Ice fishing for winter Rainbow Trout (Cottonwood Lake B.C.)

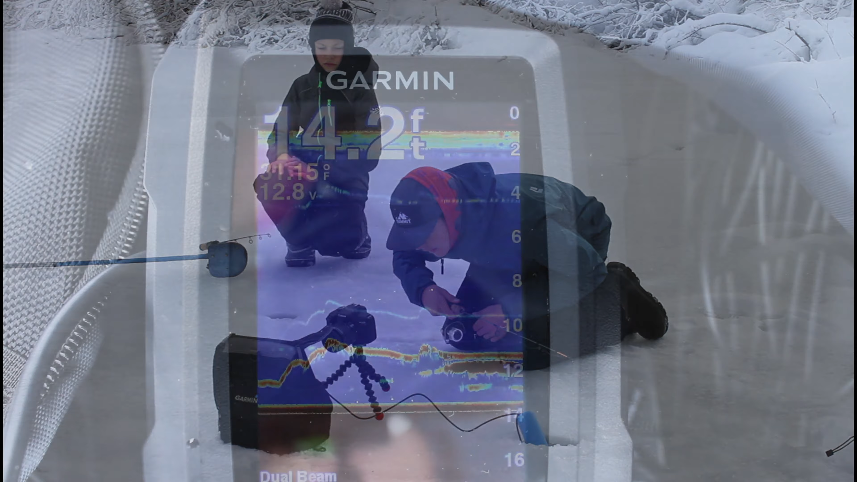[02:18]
On screen: depth 14.2 ft
There's a mark on me right now. Lies just got a mark. Very interested. Hifting up. I'm gonna try and just hold it still a little bit. And fish. I've got him. Fish on. Yeah. Seems like a good one.
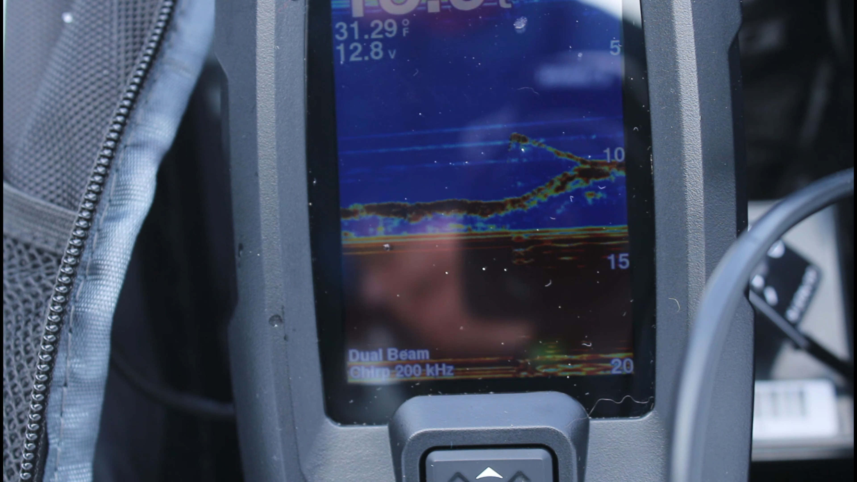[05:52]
It's a big one too. I just had him on. Look at that. He's very intrigued.